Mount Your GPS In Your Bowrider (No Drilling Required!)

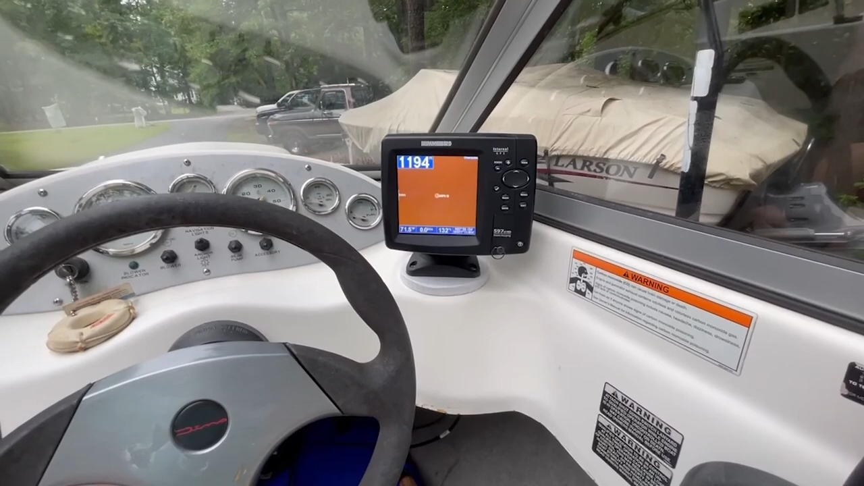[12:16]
Um, and, uh, I've already got way points in here from where we've been out on this river before.
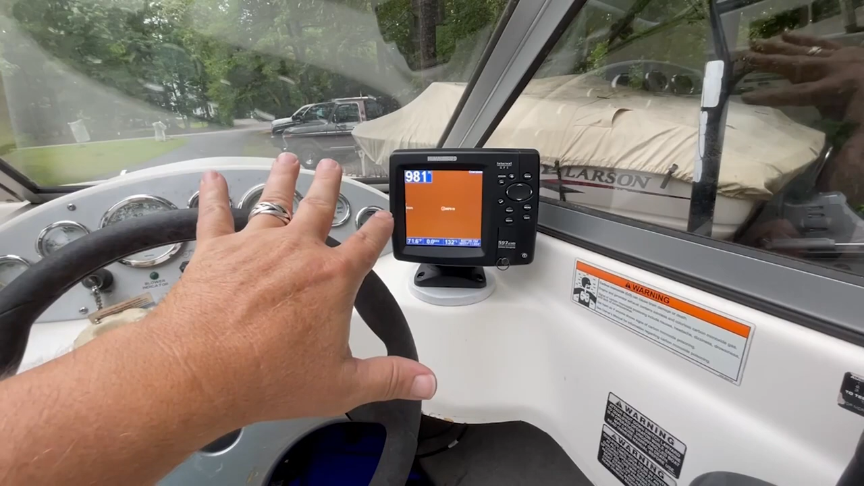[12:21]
So it's going to be perfect. So really, really pleased with this. I guess we're going to get the first trip in it tomorrow and that's where I'll wrap up the video and we'll see how she does in action.
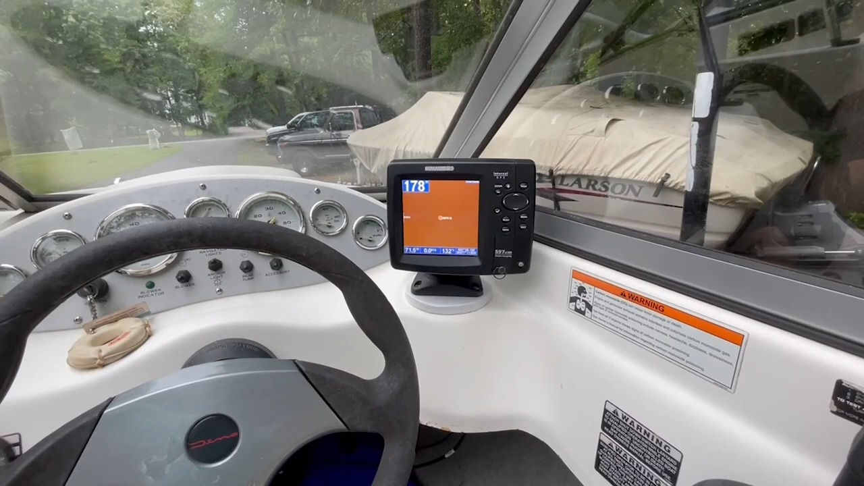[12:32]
All right. Well, we made it on the water today and it's held up really well. Uh, no really play in it at all.
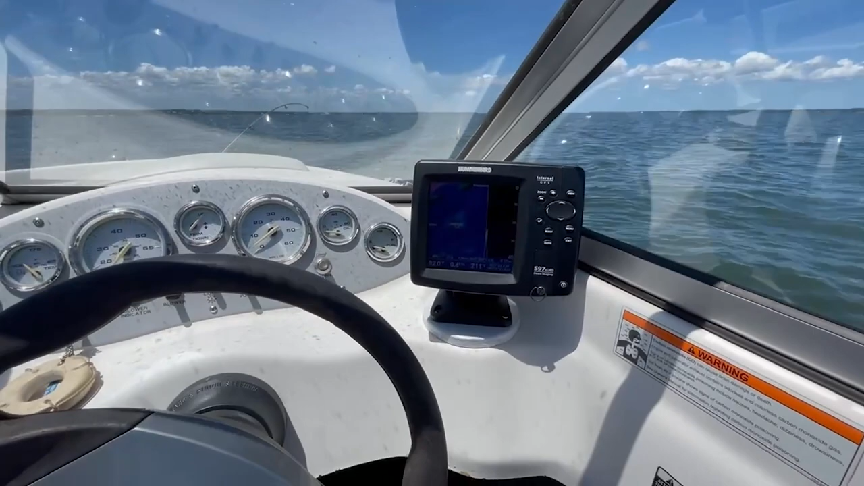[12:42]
And, uh, as you can see, we're just out here and about 30 feet of water and, uh, caught some fish so far, but I would say this is turning out to be better than expected.
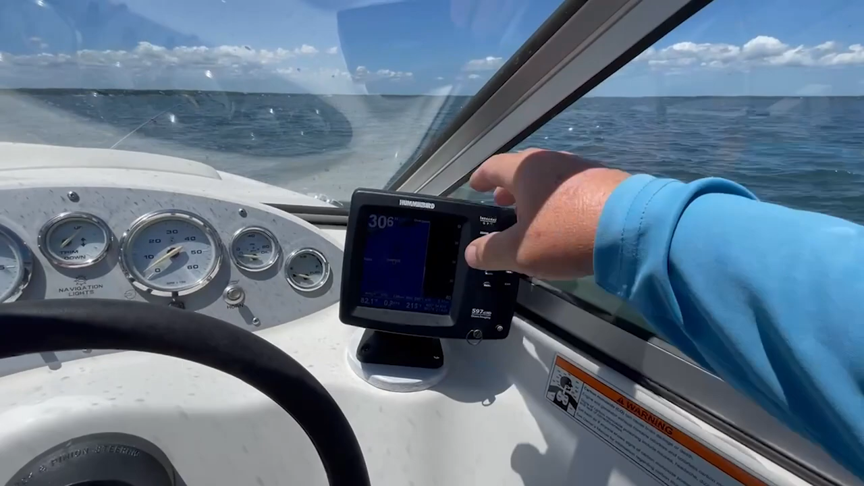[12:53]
So the next trick, of course, is going to try to figure out how to get this transponder attached.
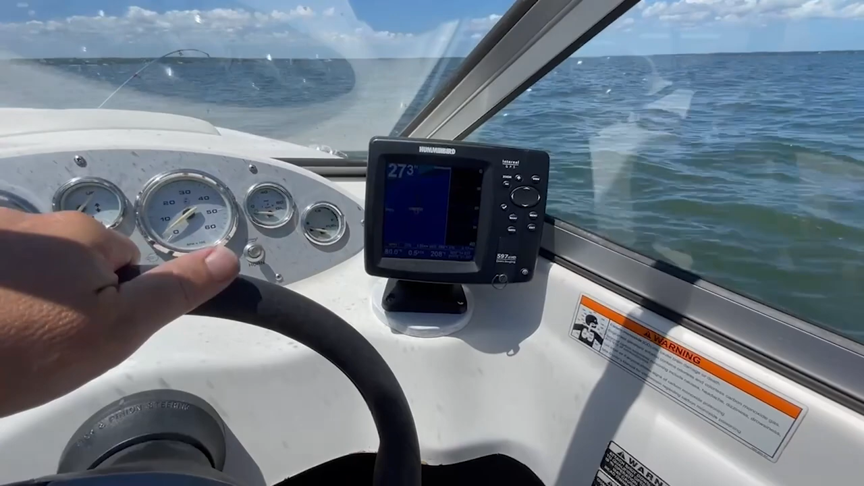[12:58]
We were thinking we might try something temporary today.
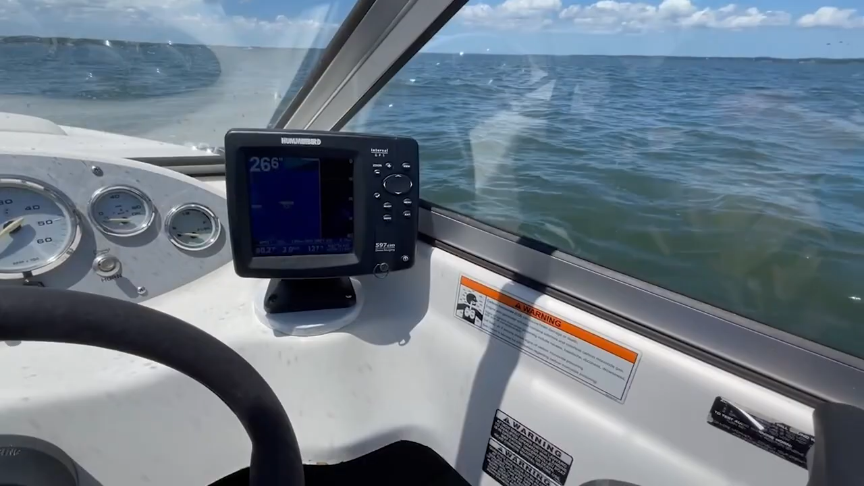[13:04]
We just got it hanging over the side of the boat. Um, that's why it's fairly accurate because here's the, uh, the depth finder. I don't know if you can see that that's saying around 30 and this one depends on the way the boat tips is saying about 32.
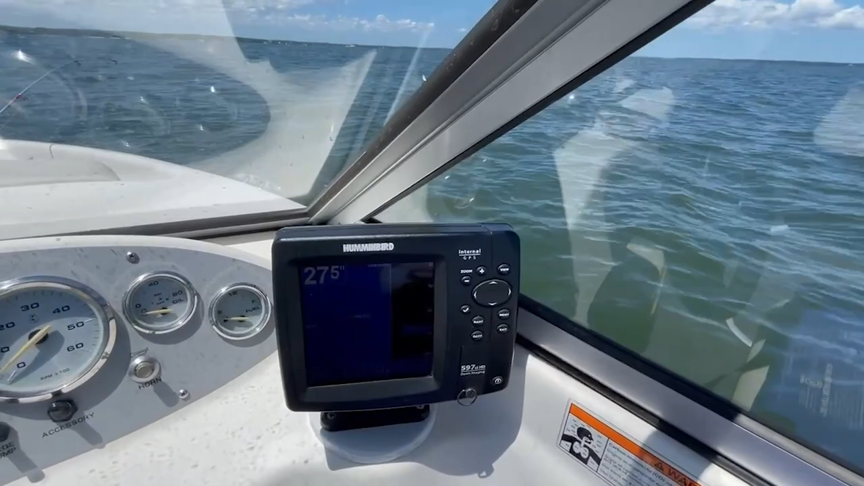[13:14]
So overall, I'm pretty pleased with it.